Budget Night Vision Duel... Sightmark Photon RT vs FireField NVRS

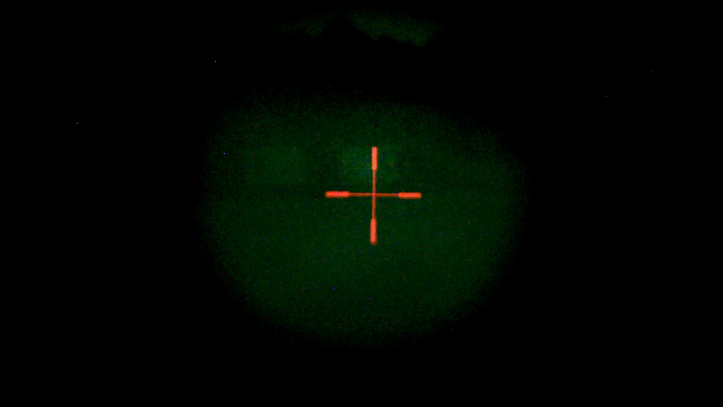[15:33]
This has three power settings. Okay, and like I said, we're on low, so let's go ahead and cycle up to, if I can find the button. There we go. There's medium, and there's this 850 illuminator on high brightness. So again, and this is a cheap aftermarket illuminator.
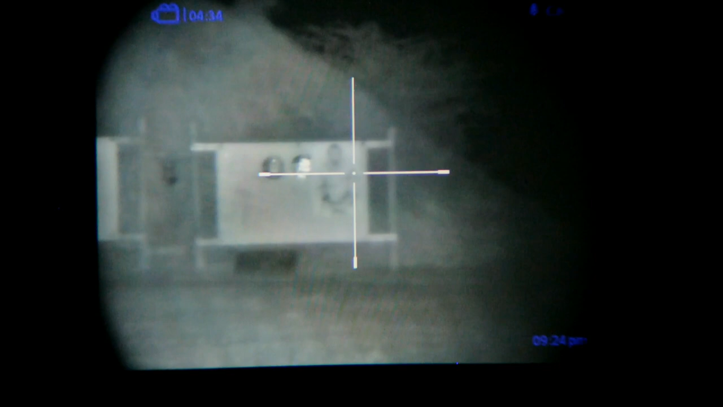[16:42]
So, let's go ahead, pan around a little bit,
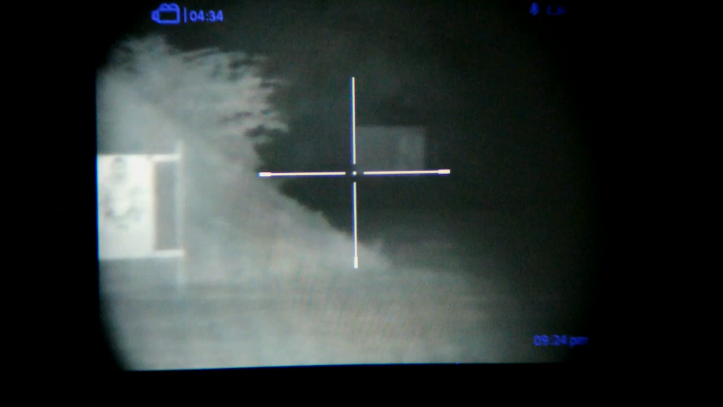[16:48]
and there is our 200-yard target that I'm focused on. We'll hold there for a minute. I'm not really focused focused, but just to give you an idea of the view. and let's go ahead and swing over to the 300-yard target. Now, you can see our illuminator. Oops, if I can get this, I'm going to try and get this to where I can hands-free it here. Kind of hard. I got a little bit of sponginess in my mount there. Okay.
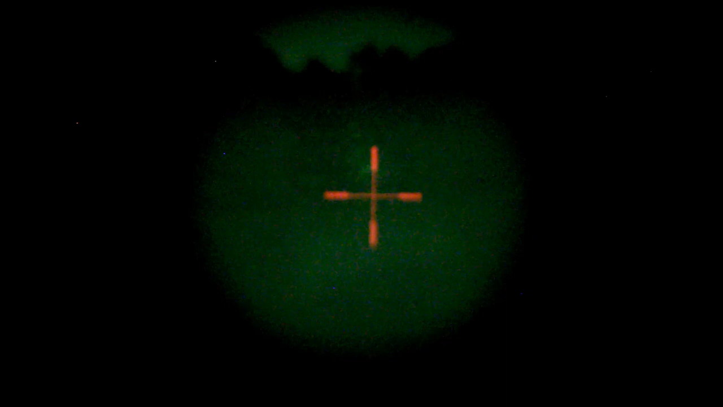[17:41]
I don't think there's really anything to focus, so let me try anyway. Nope, not really. So, again, you can't see anything, really, even with an illuminator at 300 yards on this NBRS.
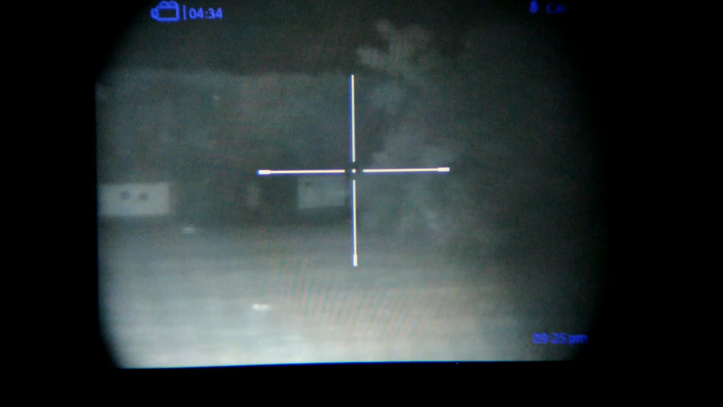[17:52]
Photon, I would say, usable out to 300 yards, and while we're doing this, let's go ahead and do our digital zoom.